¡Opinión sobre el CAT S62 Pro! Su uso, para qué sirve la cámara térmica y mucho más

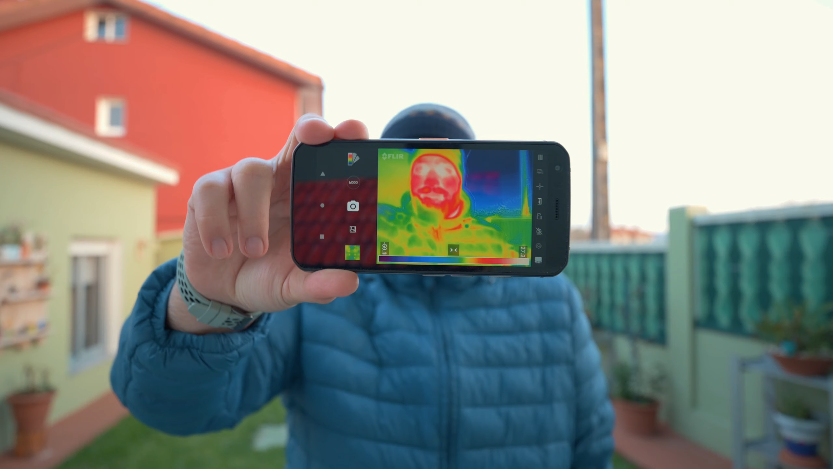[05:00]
Bueno, y ahora vamos a hablar un poco de la cámara térmica, ¿no? ¿Qué supone? ¿Qué es?
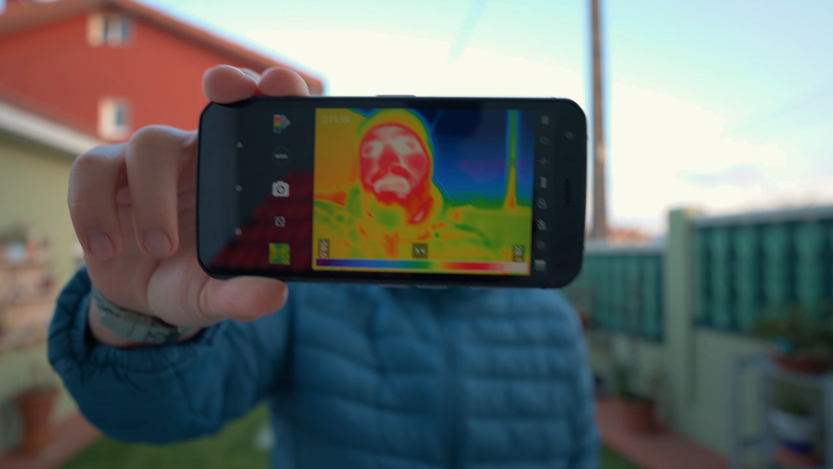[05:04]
¿Qué nos ofrece? ¿Para qué sirve? Bueno, ahí ya estáis viendo un poquito las imágenes, lo que supone la cámara térmica, ¿no?
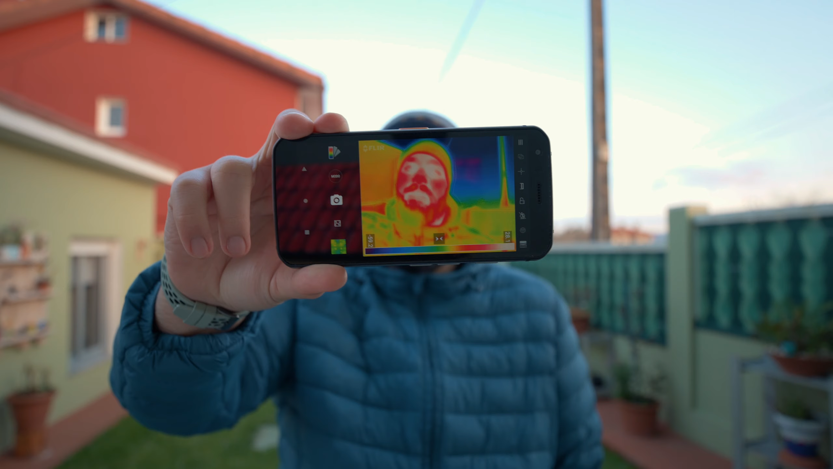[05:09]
¿Qué es un poco el uso más tonto que hacemos todos, no? ¿Qué es? Pues esto, simplemente ver un poco nuestra temperatura corporal, que es un poco lo más absurdo que hacemos todos.
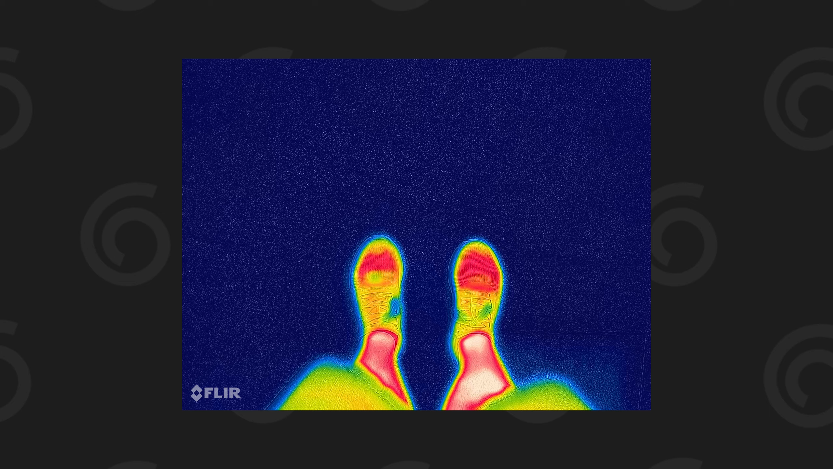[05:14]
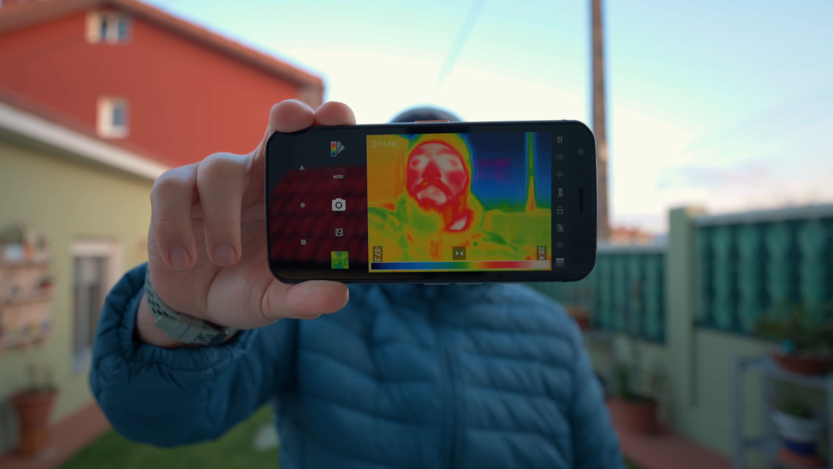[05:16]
Cuando nos llega una cámara térmica, pues nos apuntamos, ¿no? Simplemente un poco a ver cómo funciona.
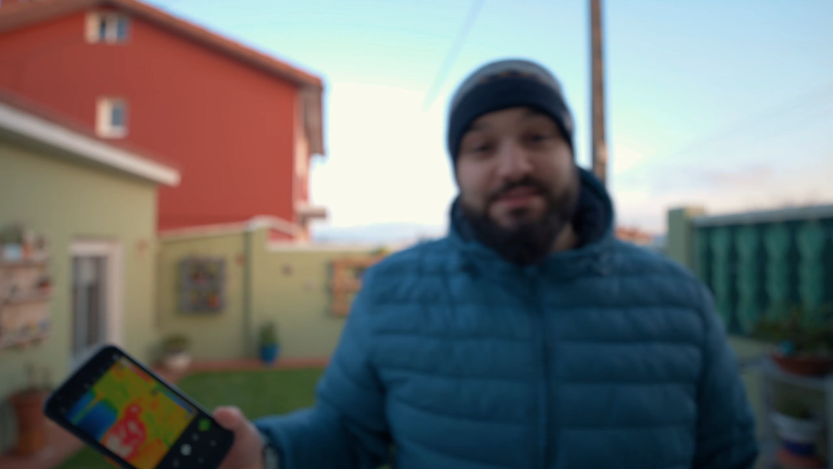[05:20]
Ahora voy a intentar haceros algunos ejemplos prácticos. Sí que es cierto que yo, ya os digo, no soy un súper experto en cámaras térmicas, pero bueno, vamos a intentar hacer algunas cosillas. Por ejemplo, una de las cosas para que se pueda utilizar una cámara térmica es para distinguir pequeñas imperfecciones o pequeños elementos que pueda haber debajo de algunas superficies, como por ejemplo, ahí vamos a ver esto. No sé si veis que hay como unos puntos naranja que están dentro de todo el verde.
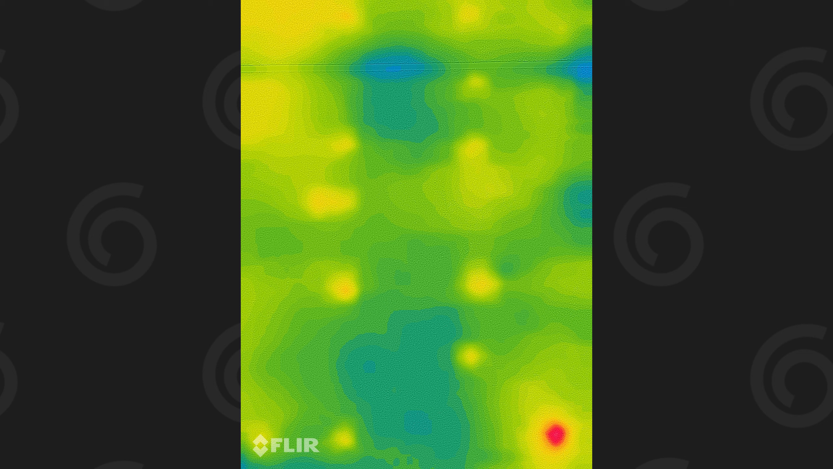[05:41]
Bueno, esto es una fachada exacta, ¿vale? Que es un sistema de aislamiento exterior que se le puso a una vivienda antigua. Entonces, como veis, cuando nosotros ponemos esto delante, lo que estamos viendo son unas setas de plástico de sujeción que se ponen atravesando la capa del aislante,
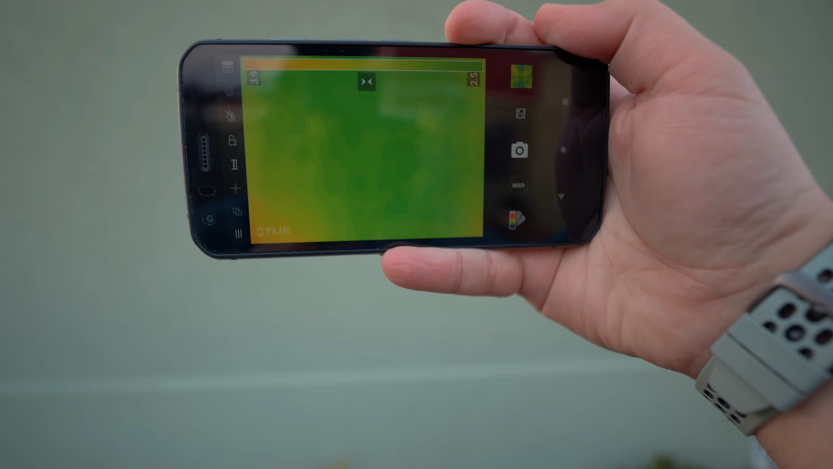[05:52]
con lo cual ahí lo que tenemos es un pequeño puente térmico justo ahí, a diferencia de otros sitios de la fachada donde no. Y bueno, si nos alejamos un poco, lo que pasa es que ahora fui hasta ahora porque es la mejor, pero claro, el resto de plantas y el resto de elementos tienen otra temperatura.
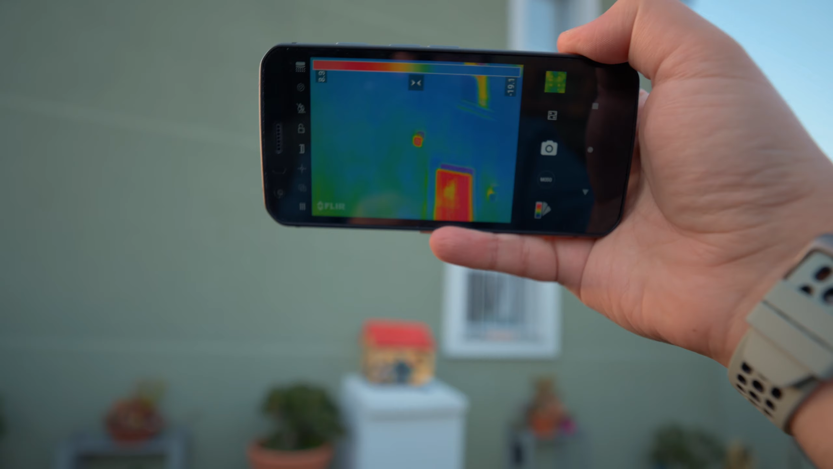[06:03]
Y bueno, como veis ahí, pues ahí veis, ¿no? Esto no es una ventana aislada, como veis, pues bueno, hay muchísima más fuga de calor que la ventana superior, que sí que está aislada, donde por ejemplo solo hay una fuga en lo que es la parte metálica del elemento, donde hay una diferencia mayor en la temperatura superficial, y veis que abajo, pues bueno, es una fuga de calor muy superior. Bueno, y en esta de aquí, por ejemplo, lo que tenemos es... Vale, aquí ya sé lo que tenemos.
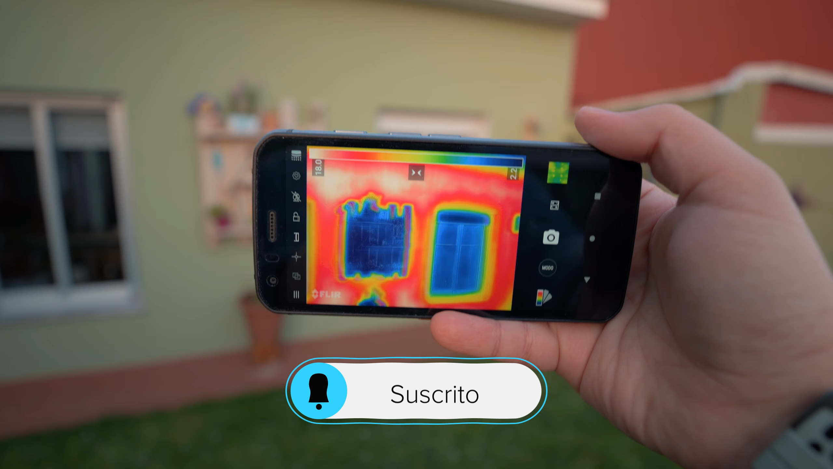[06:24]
Aquí tenemos que el sol le ha estado dando por la tarde, entonces la pared está más cálida que la ventana. Bueno, otra de las cosas para que sirve es para ver pequeñas diferencias en la pared.
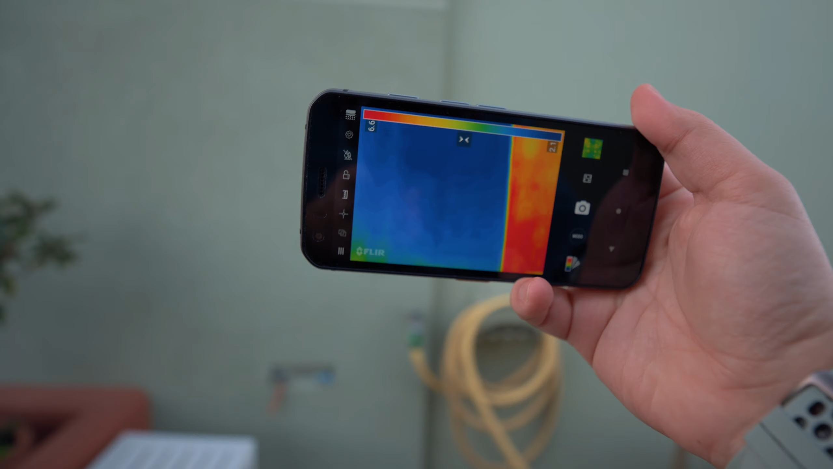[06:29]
Por ejemplo, si hay pequeños añadidos o pequeños elementos en la pared, en algunos casos al tener diferentes materiales,
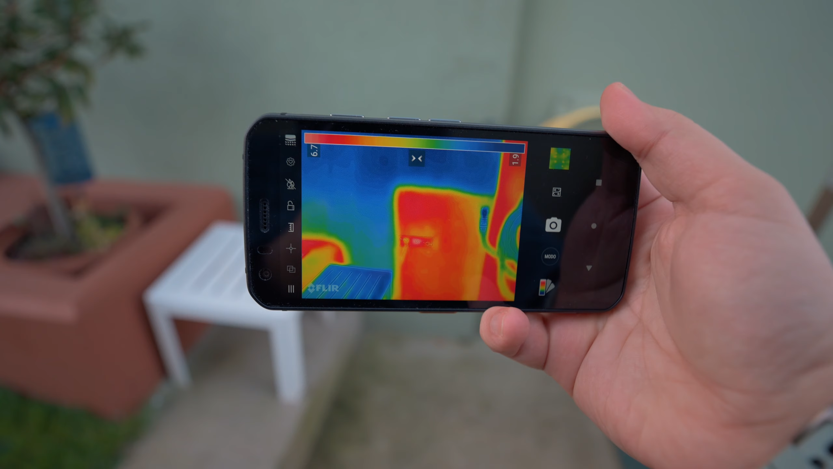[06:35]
aunque tú a la mano prácticamente lo notes igual, puede haber pequeñas diferencias térmicas.
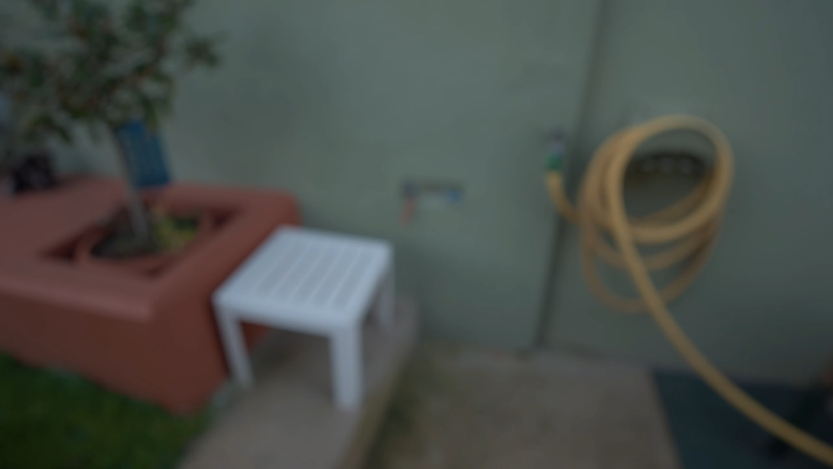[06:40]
Y ahí como veis, eso es una pequeña esquina, donde hay esos elementos de agua, entonces ahí lo que hay es una parte de hormigón y que no hay ningún tipo de aislamiento.
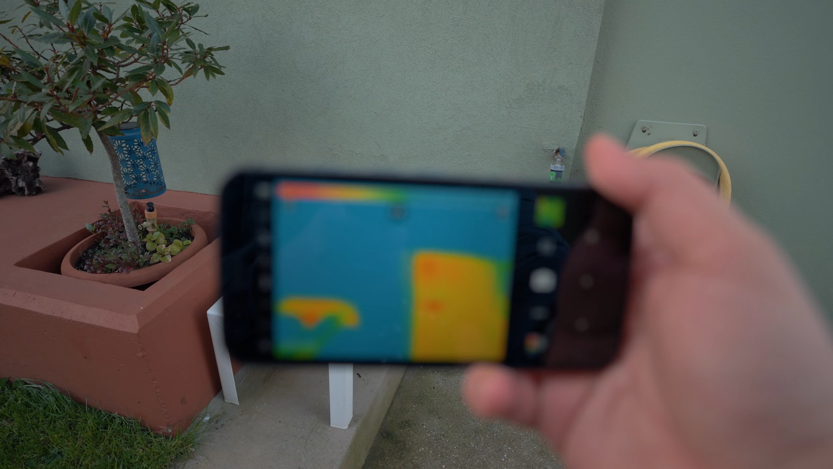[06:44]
Y ahí, como veis, pues ahí en cambio en la fachada ya veis la diferencia de temperatura. En la izquierda está el tenemos aislado y en la derecha no.
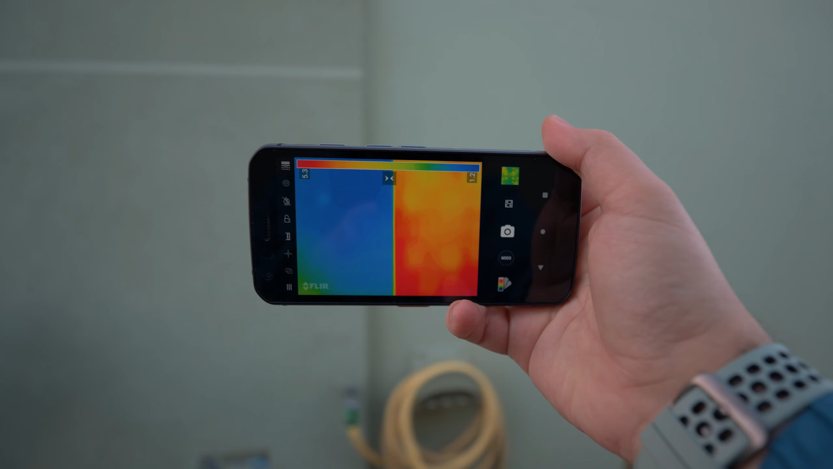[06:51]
Bueno, y aquí también nos valdría para ver esto, como veis, este elemento de aquí de la izquierda es un tubo que lleva agua caliente,
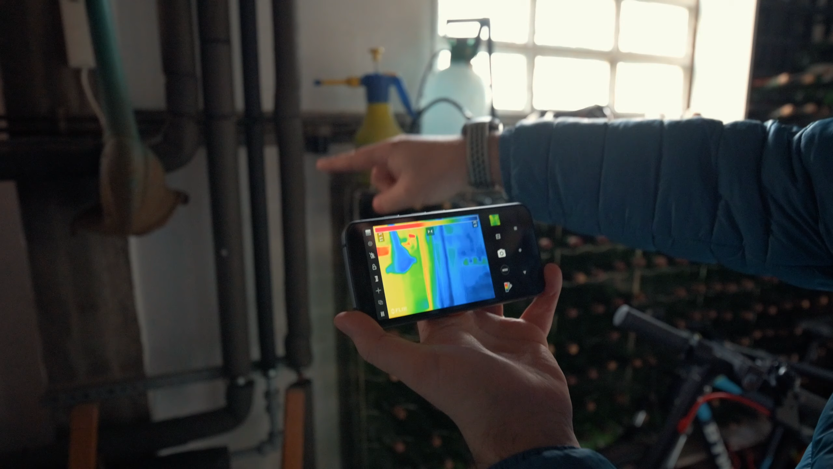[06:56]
con lo cual veis que tiene una temperatura superior a los otros. Es el único tubo que está ahora mismo activado, que es el tubo del agua caliente.
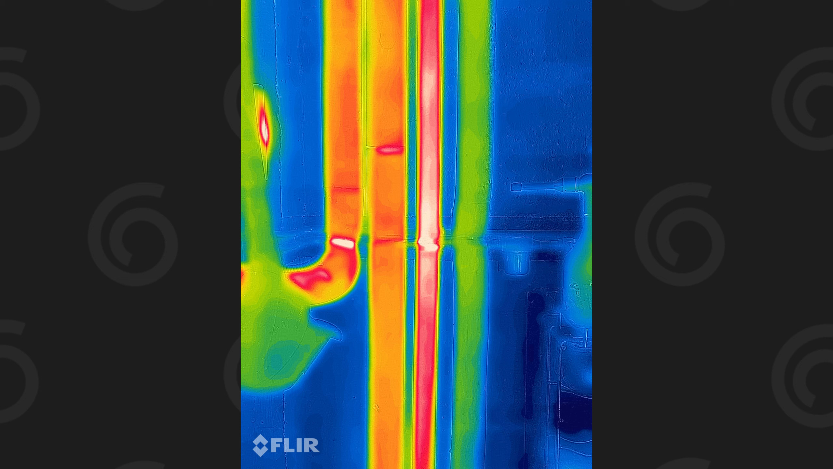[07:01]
El central sería el de la calefacción, que no está activado, y el de la derecha de todo, que es el que está más frío, es el agua de entrada de agua fría. Para este tipo de cosas nos pueden valer las cámaras térmicas.
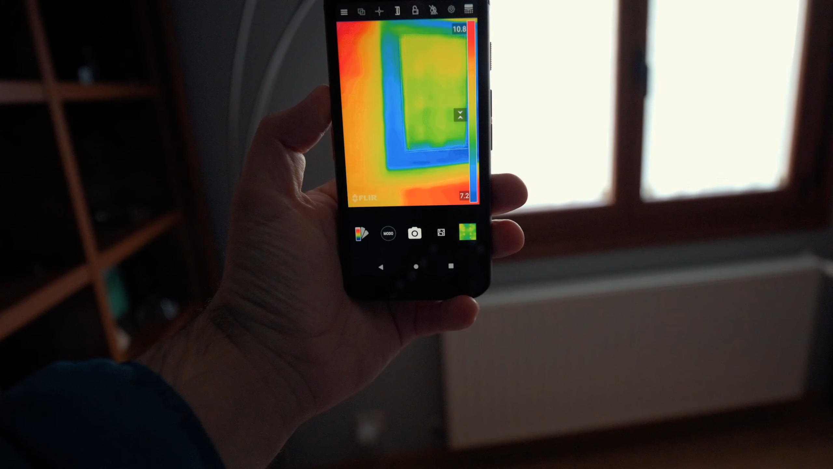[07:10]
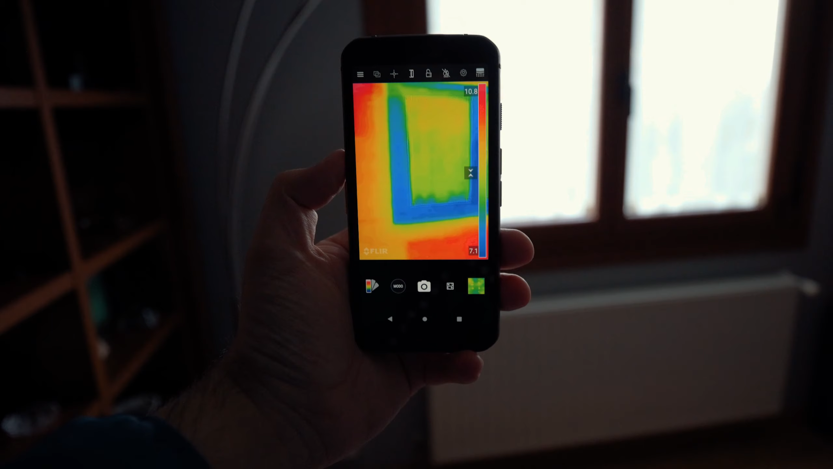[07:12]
Bueno, cuando vamos adentro, aquí también lo que vemos es una pequeña diferencia de temperatura. Eso es porque aquí hay varios factores. Primero es que la temperatura superficial del material es inferior, entonces ya se ve que es más frío.